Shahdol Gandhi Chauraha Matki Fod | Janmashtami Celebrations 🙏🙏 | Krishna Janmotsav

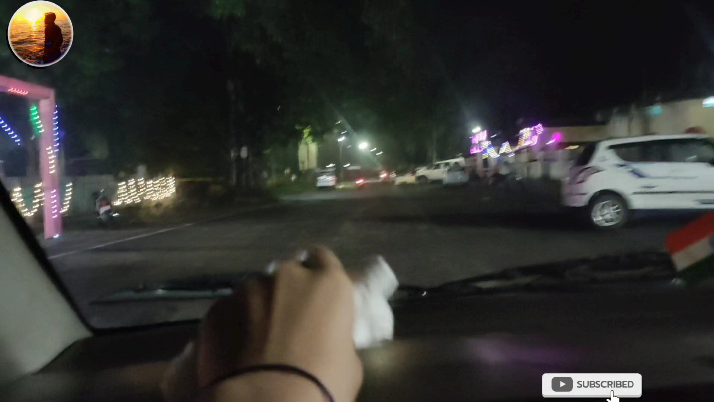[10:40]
गाइस यहाँ पास ना हर बार टेंट वेंट लगता था डांस होता था इस बार नहीं हो रहा है और यहाँ अंदर में पूजा हो रहा है।